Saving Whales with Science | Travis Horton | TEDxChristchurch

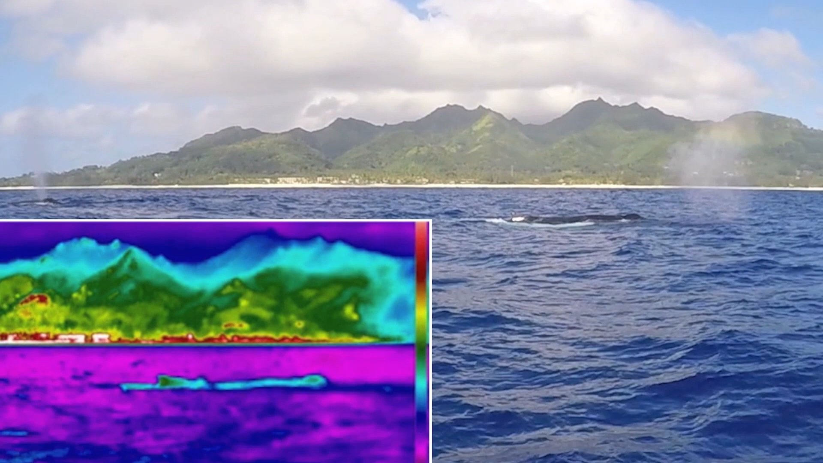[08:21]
Do humpback whales appear as thermal anomalies with respect to relatively warm tropical water? And as the movie there is showing you, the answer is unequivocally yes. The question now becomes, at what distance do humpback whales no longer appear as thermal anomalies?